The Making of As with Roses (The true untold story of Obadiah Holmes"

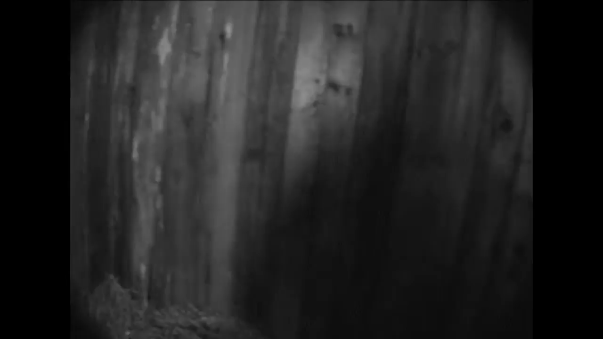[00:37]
Of course, it kind of looks like a stall, but hey, can't get it.